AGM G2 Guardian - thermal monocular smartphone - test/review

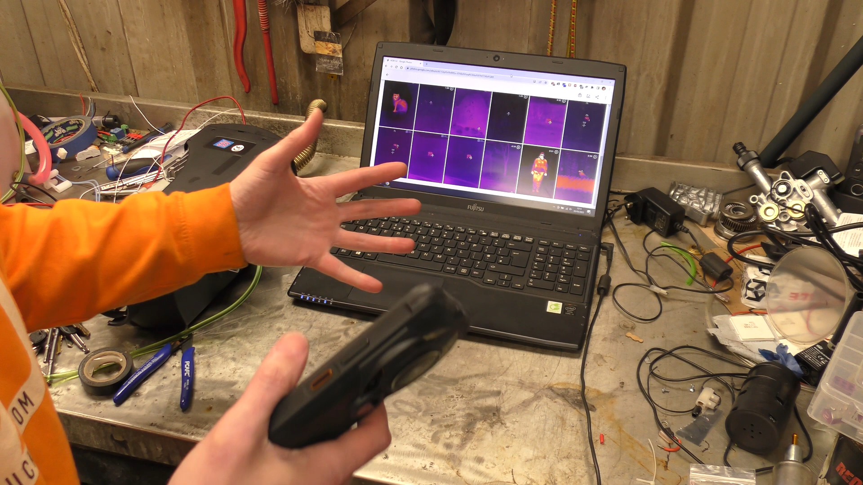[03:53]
How well the infrared monocular works,
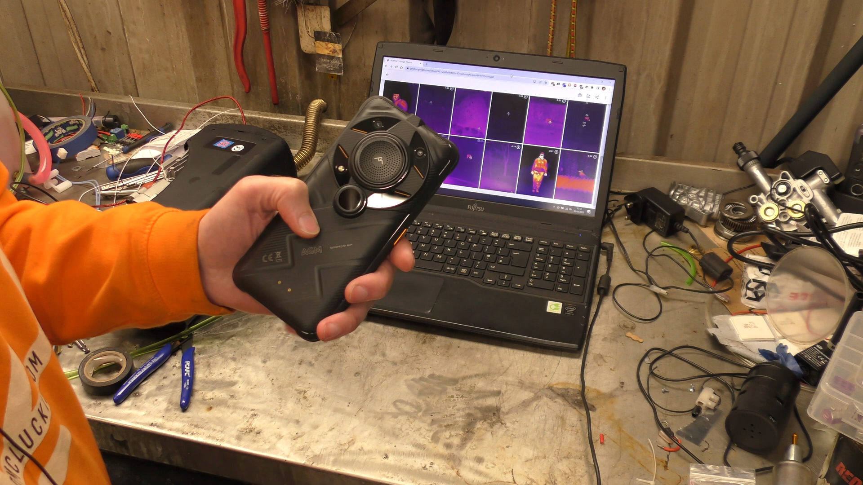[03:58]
well, obviously, in the dark, well, it doesn't have to be in the dark,
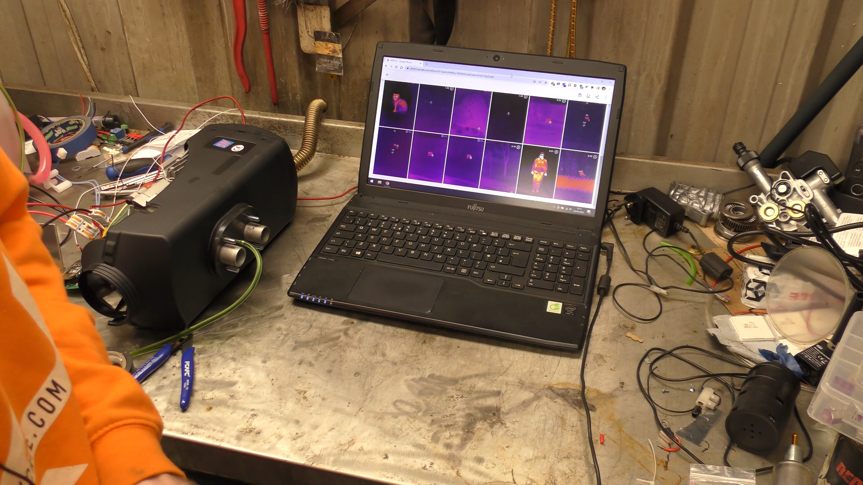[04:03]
the infrared monocular doesn't care if it's daylight or dark, but the reason I did it in the dark was, obviously, the ground temperature's a lot lower, so it's easier to see the difference between the hot things and the cold things.
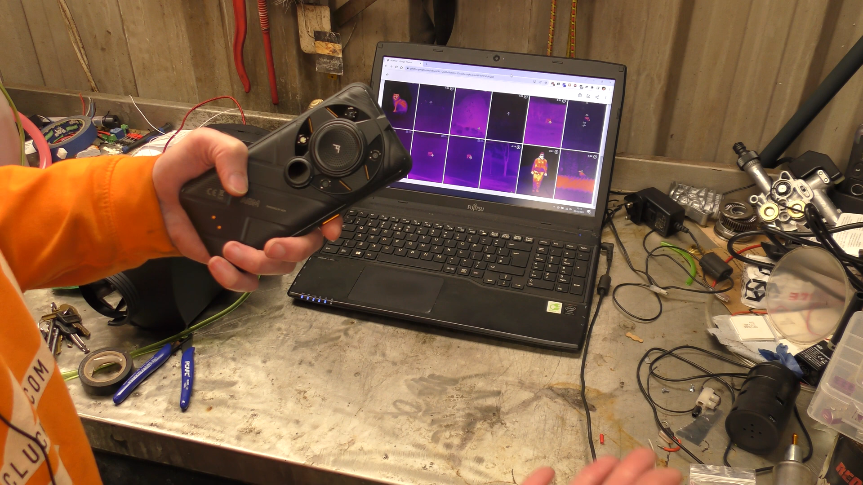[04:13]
But, I did a bit more filming today, because I wanted to show off it a bit better, because it really is good, and it's a lot harder to show it, I mean, it's easier to show it in real life, on the phone,
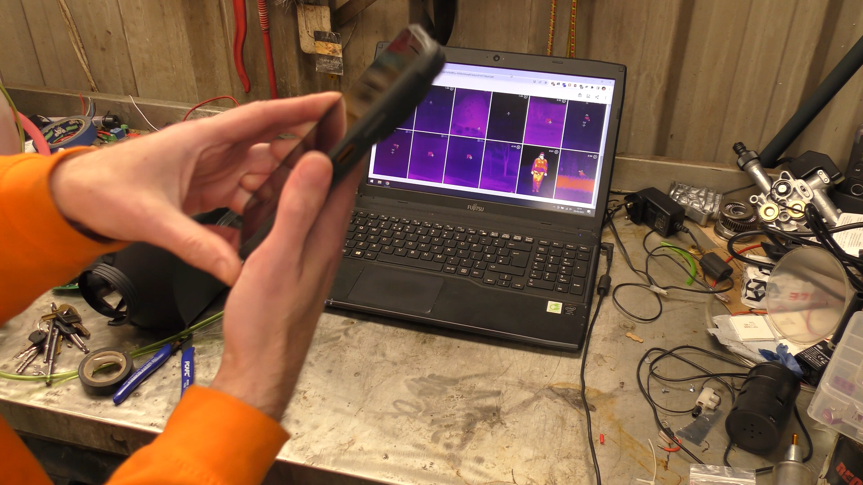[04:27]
by doing things, than it is to show you it can be in this video. So, I've got a few of the videos that I did, I have a short 8 second clip here,
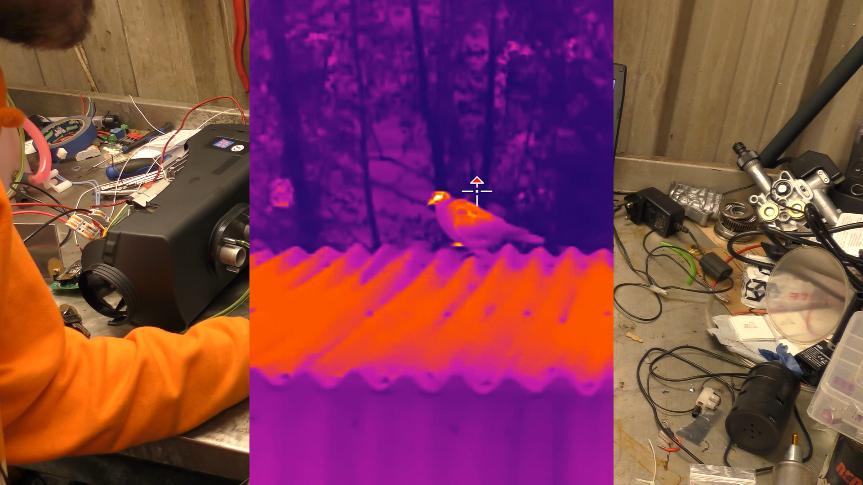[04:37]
this is me trying to film a pigeon that had landed on top of my shed roof, there is the pigeon,
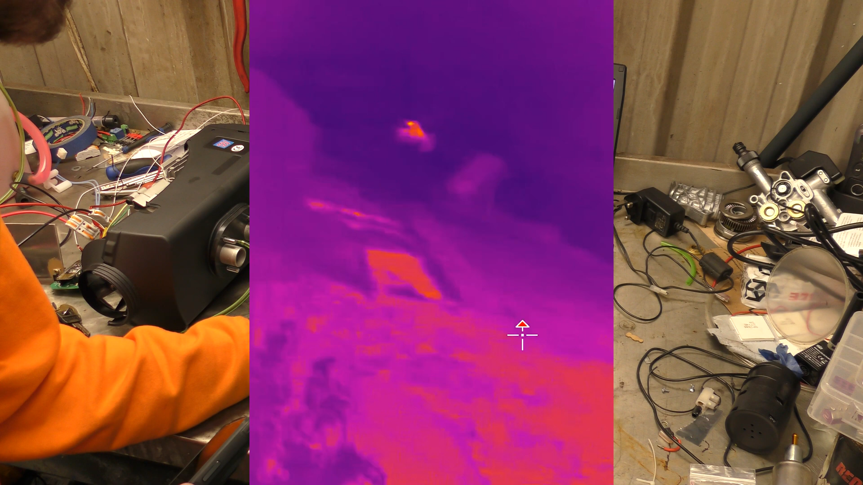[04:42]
and hopefully you can see in this video how fast the frame rate is,
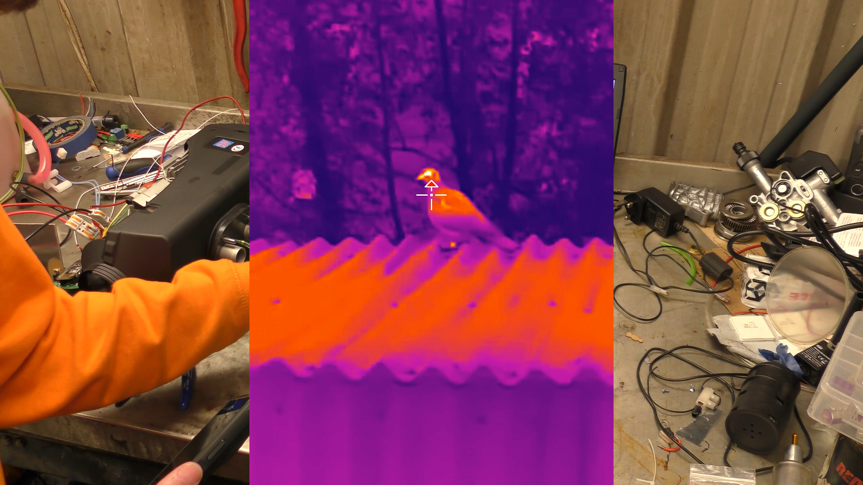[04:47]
it's, well, it's supposed to be, well, it is 25 frames a second, but you can see, you can actually see a bird flying in thermal,
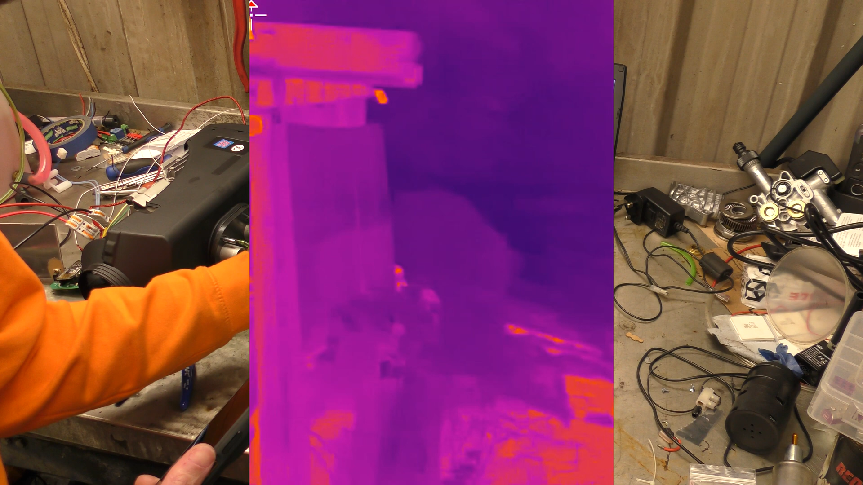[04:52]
remember, this is all in thermal images, this isn't recoloured, anything,
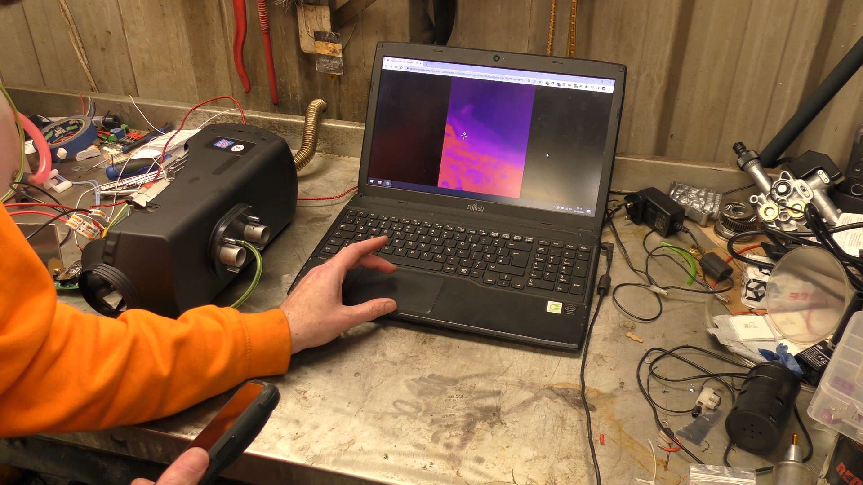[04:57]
this is all just thermal image, and I got my friend to help me out,
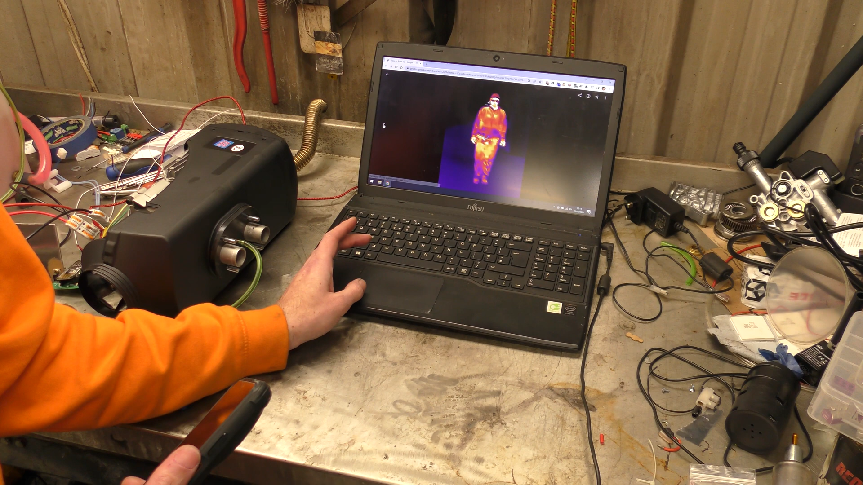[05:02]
by walking away from me, all the way up my driveway, so,
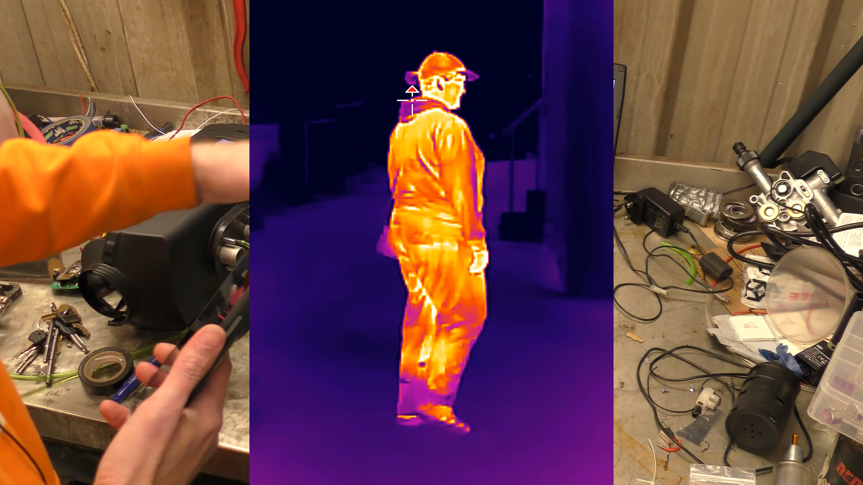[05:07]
I don't know, my driveway's like 15, 20 metres long, so,
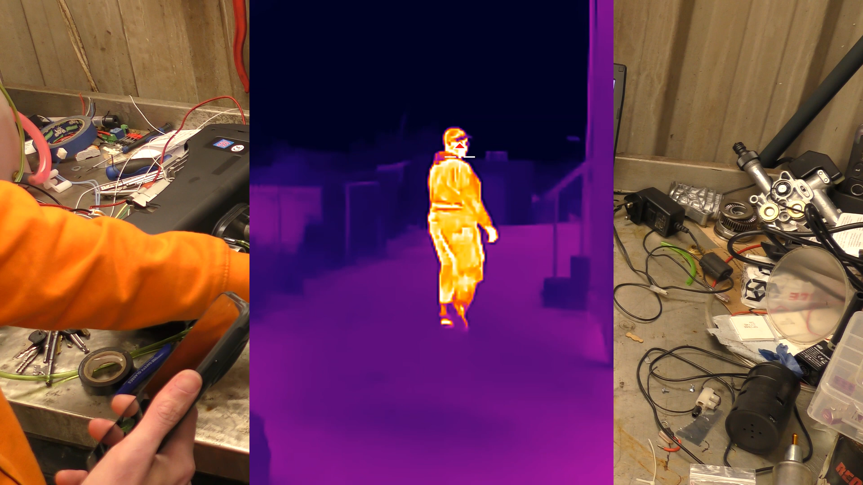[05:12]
I got her to walk away up the driveway, and you can see that this is the,
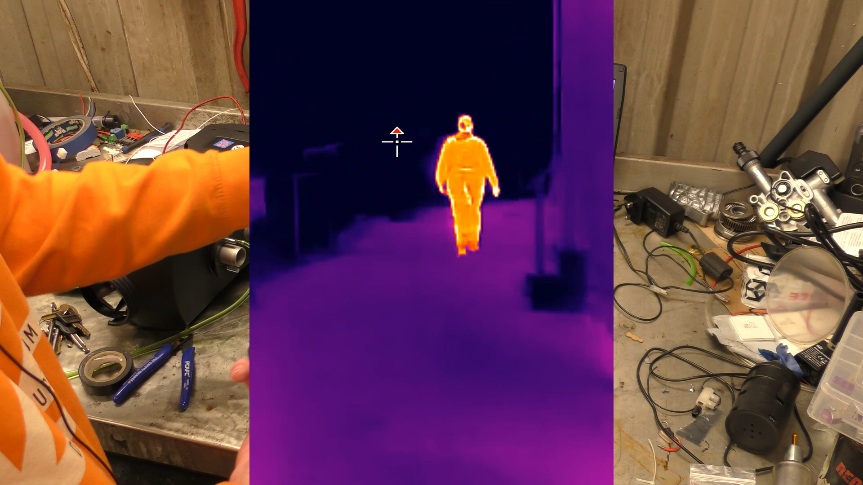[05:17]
I'm going to call it the hunting mode, we'll call it, hunting mode,
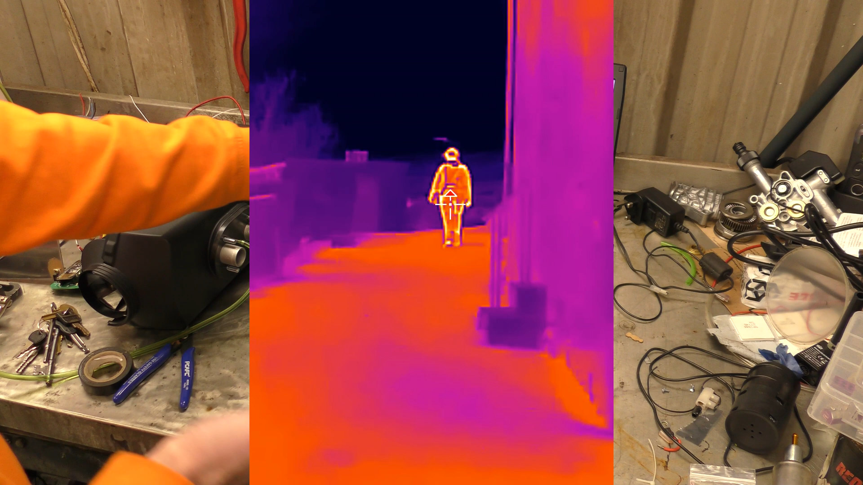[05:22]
it's the one that best emphasises hot objects, compared to their surroundings,
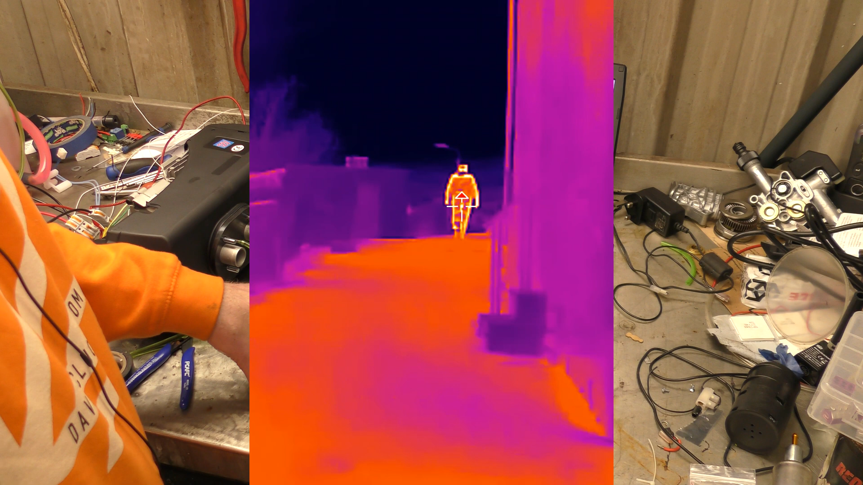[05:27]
and that's, well, you can see the resolution, even at that range, you can tell,
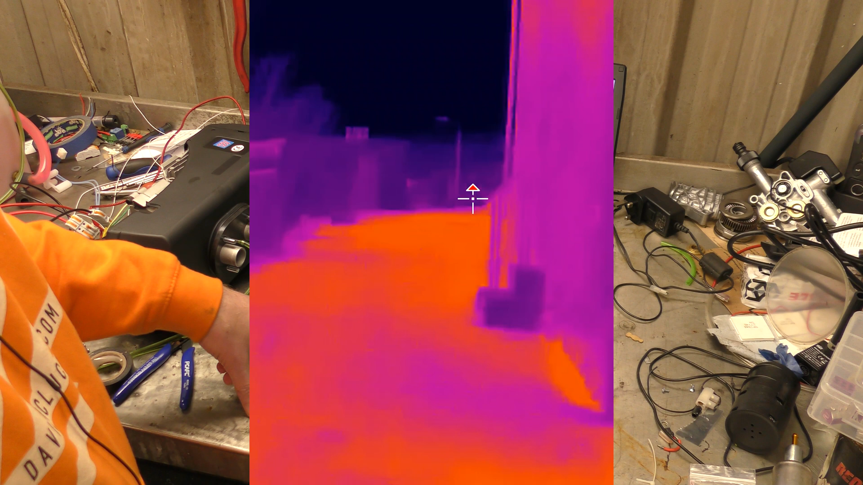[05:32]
that's a person, and they're walking, and that was, that's that, right,